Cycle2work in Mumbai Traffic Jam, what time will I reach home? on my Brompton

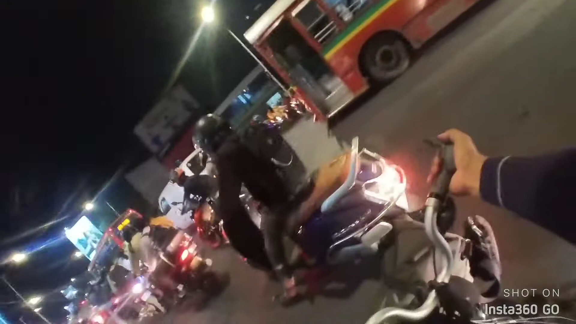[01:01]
So I will go down and now pedal.
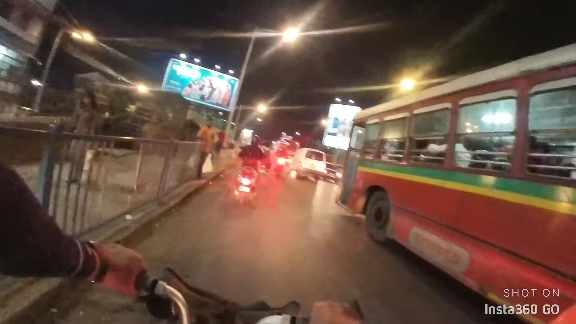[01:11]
People are honking for no reason. Again, there is a block, I feel.
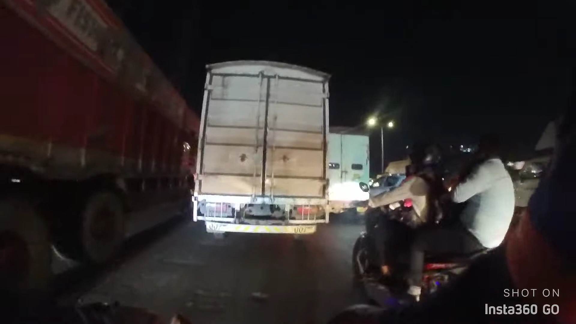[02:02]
So let's see what time I reach home.
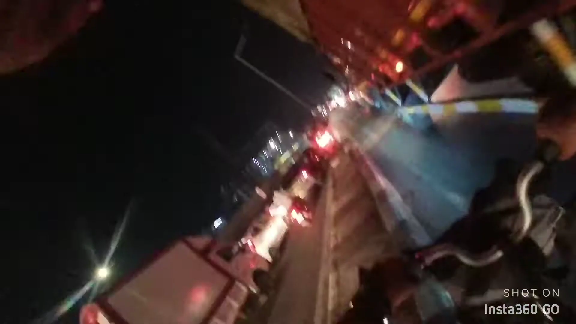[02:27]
Even the flyovers are blocked, you can see.
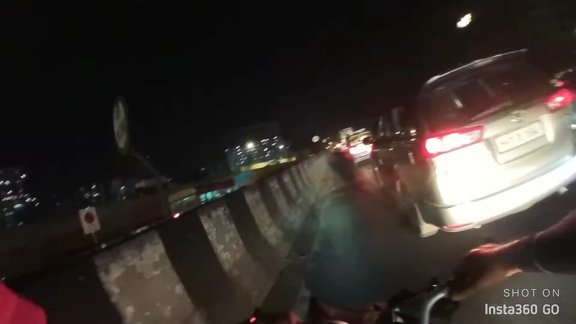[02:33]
One side is free, the other side is totally blocked.
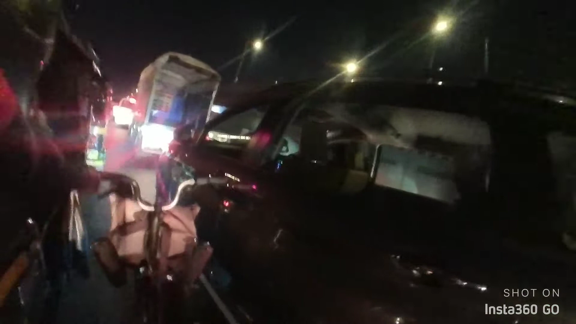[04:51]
Trying to pass through the crowds.
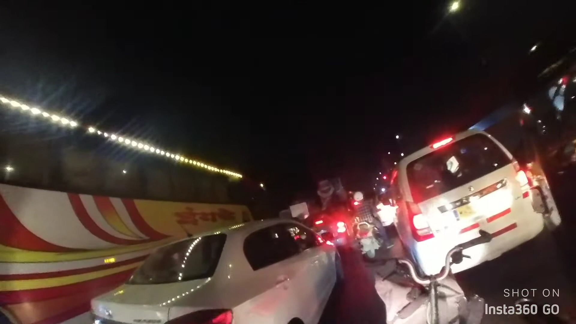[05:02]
traffic, but unable to. There is no space anywhere.
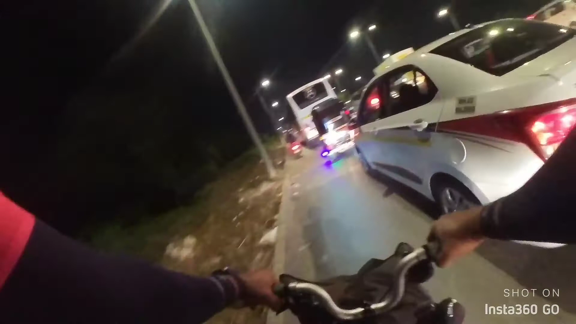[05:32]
So 1.5 hours of riding. I think by 8:30 I'll reach. Another 8 kilometers to go.
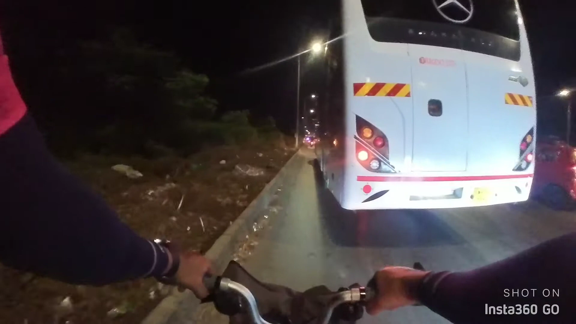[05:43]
The traffic jam is still there. Advantage of cycle is, look at this guy coming.
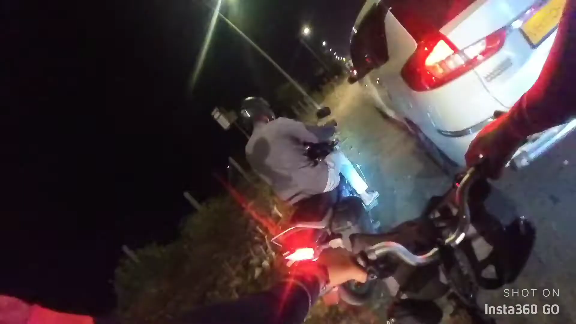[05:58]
So advantage of cycle is, it requires very less space. You can maneuver and go. I don't know all these four wheelers how much time they will take to reach.
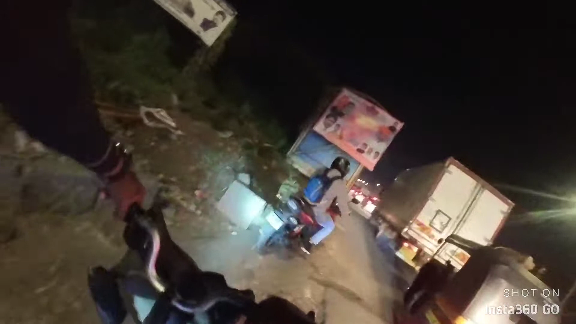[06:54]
Whoa. I'm crossing the Washi Bridge now. There is a toll too after the Washi Bridge.
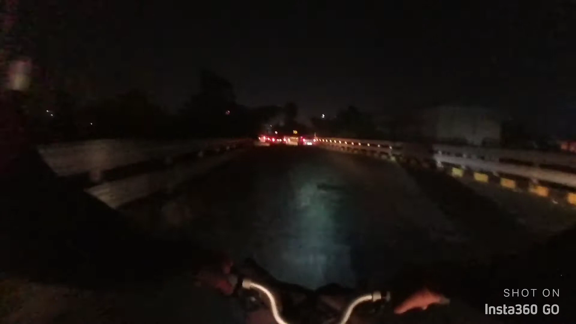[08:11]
This is a kind of circle road. Circle bridge, you can see.